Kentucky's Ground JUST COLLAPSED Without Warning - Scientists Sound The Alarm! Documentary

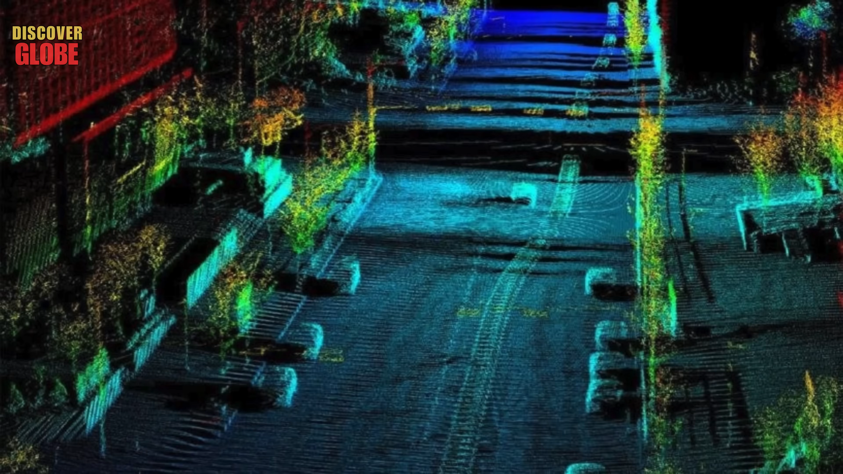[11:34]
Advanced LiDAR scanning technology has given
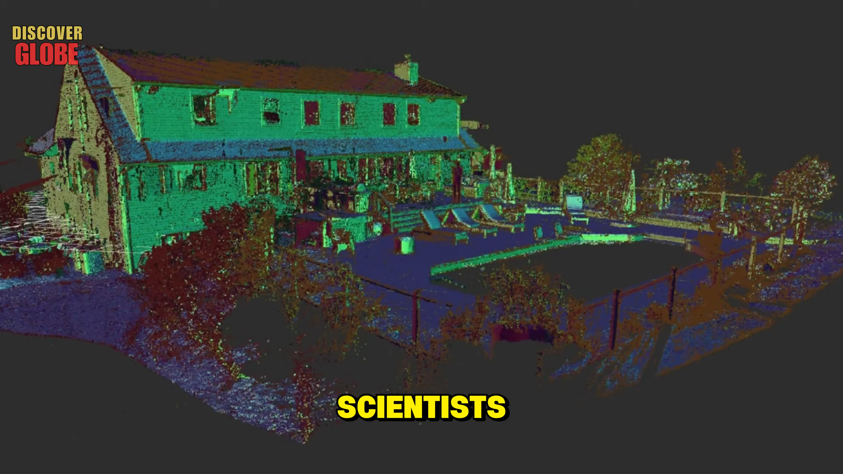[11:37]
scientists the ability to map underground structures without excavating them.
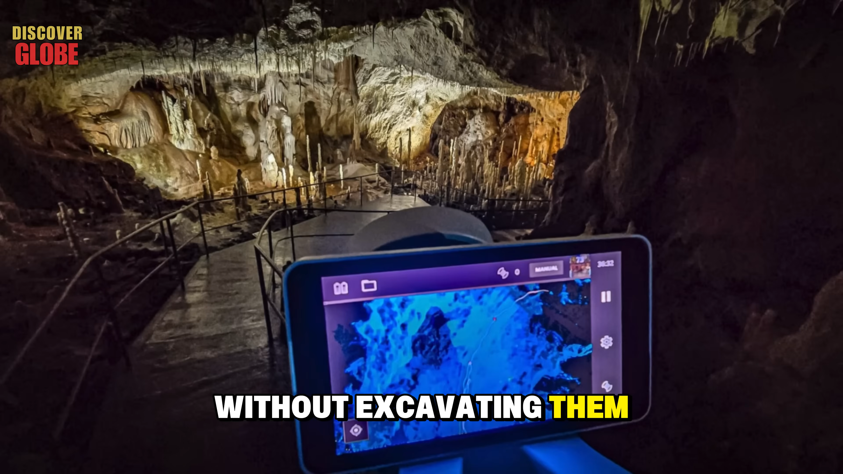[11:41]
When researchers turned these sensors toward Kentucky's cave systems,
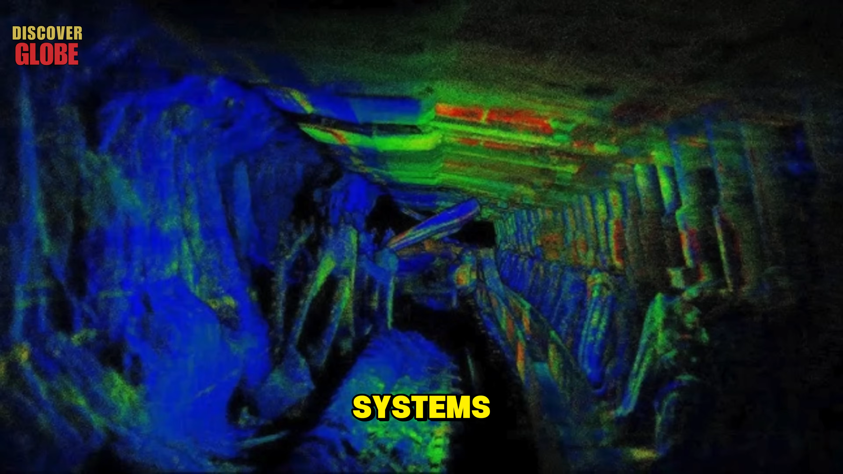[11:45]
they discovered sealed chambers that had been closed off from the outside world for thousands of years.